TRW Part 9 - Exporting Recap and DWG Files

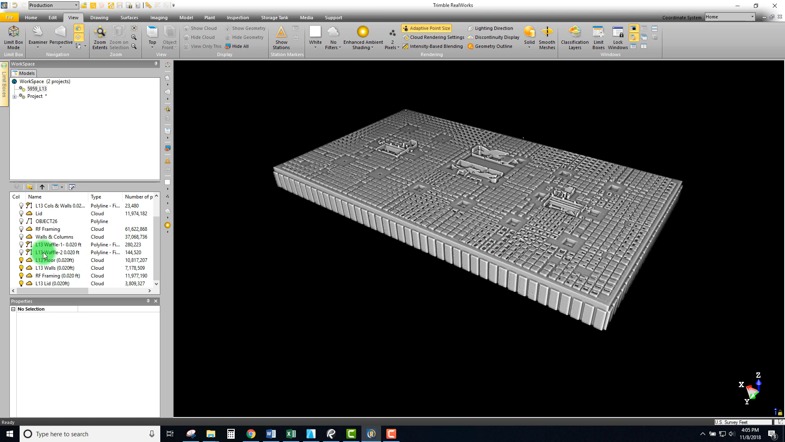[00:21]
we created as well as the the points of course so we're going to display this geometry and
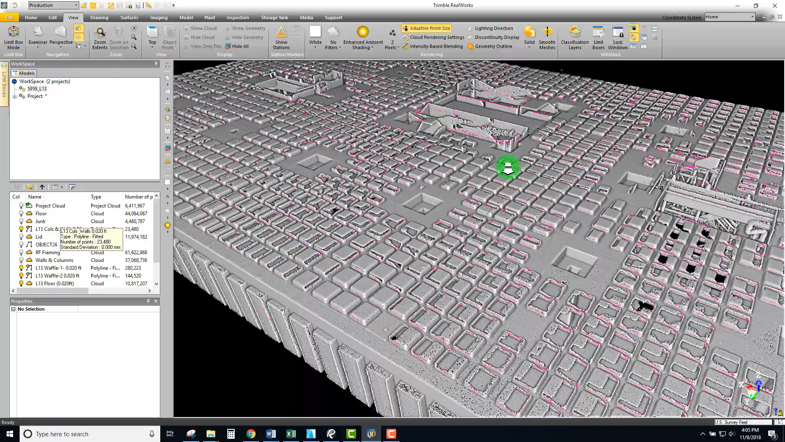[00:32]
okay so there we can see those point clouds as well as the the line so let's start first of